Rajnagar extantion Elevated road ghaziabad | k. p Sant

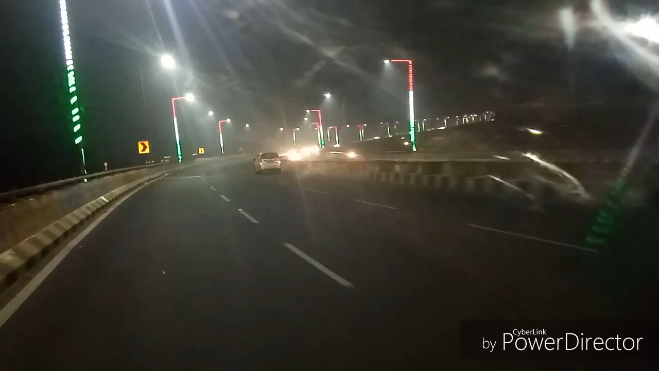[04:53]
देखिये दोस्तों यह है ऐलीबेटे रोड देखिये आपको दिखाई दे रहा होगा देखिये आप लोगों को आना चाहिए ऐलीबेटे रोड पर देखना चाहिए कितना अच्छा रोड बना है